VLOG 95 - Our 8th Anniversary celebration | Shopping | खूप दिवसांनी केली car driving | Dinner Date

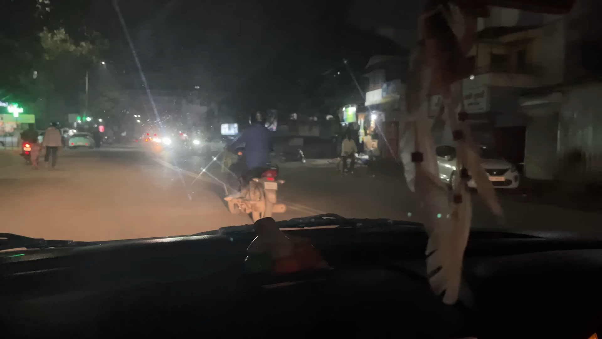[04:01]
हा, खूप ट्रॅफिक होती. आणि हा, एवढ्या गर्दीमध्ये फिरता एकदम छान चालत आणले.